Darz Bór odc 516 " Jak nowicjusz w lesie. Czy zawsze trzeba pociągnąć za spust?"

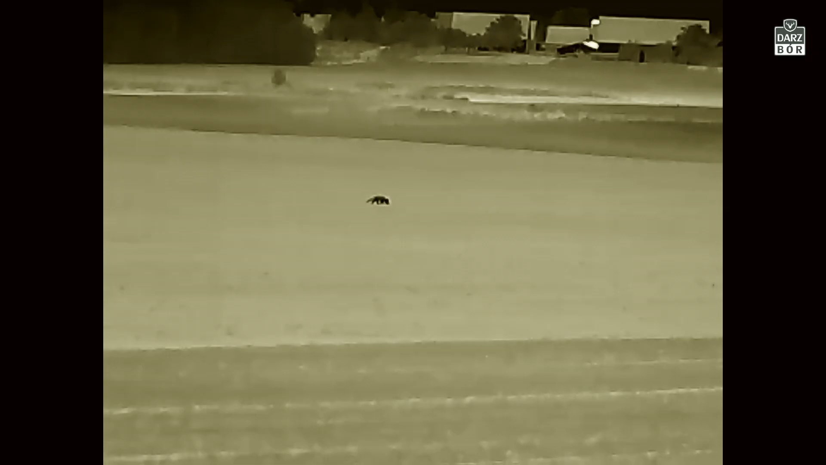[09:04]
Nad pole, żeby zobaczyć, czy coś tutaj wyłazi, i pierwszy trop niewielkiego dzika już jest.